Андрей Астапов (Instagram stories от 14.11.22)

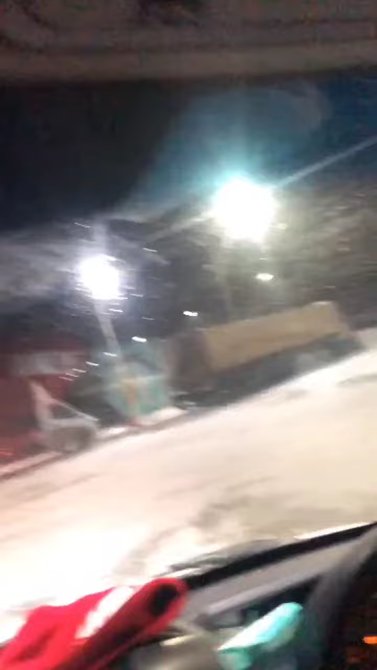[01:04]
чё имеем по обстановке на улице ураган пурга переметы все причиндалы короче зайчо каждый раз беру бургер на
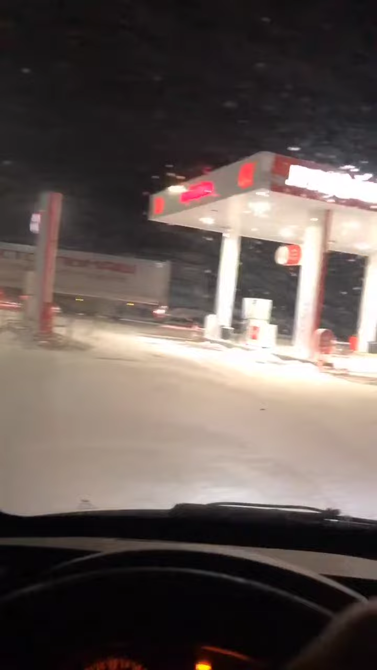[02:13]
ща по сухому зацепимся и в разгон очки татанч стой не еть молодец